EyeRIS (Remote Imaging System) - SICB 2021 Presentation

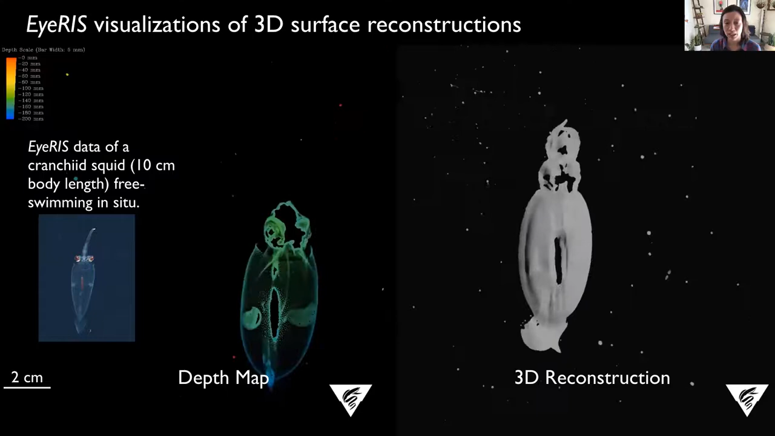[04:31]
From our initial deployments last year, we wanted to enable zoom or variable focal lengths and add a light array to control how objects are illuminated in the field of view of IRIS.